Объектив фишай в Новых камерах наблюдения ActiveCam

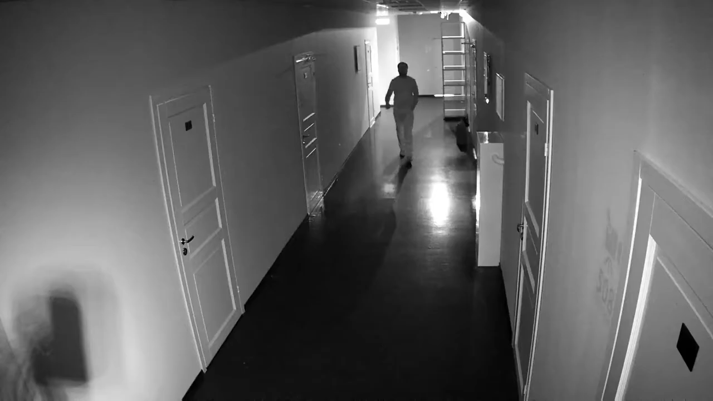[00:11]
Модели умеют снимать в темноте, это обеспечивает ИК-подсветка до 10 метров.